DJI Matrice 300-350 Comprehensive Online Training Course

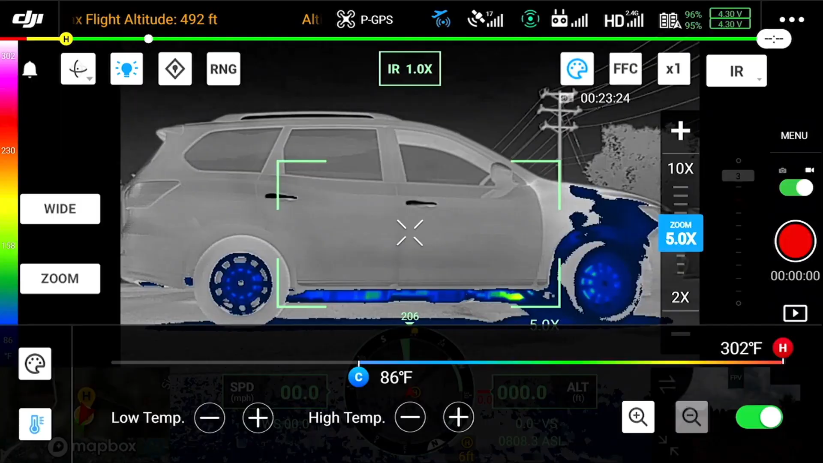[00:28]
On screen: scale top 302°F
Steel City Drones Flight Academy offers the most comprehensive online course that you can get anywhere in the country by far. There is a ton of new technology that's
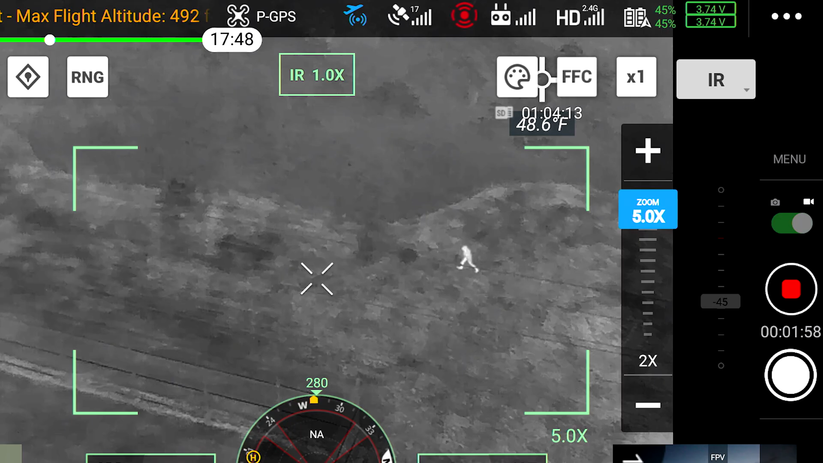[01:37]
On screen: spot 48.6°F
all four-in-one camera that it comes with and everything in between how to properly take care of the batteries, the maintenance, the setups.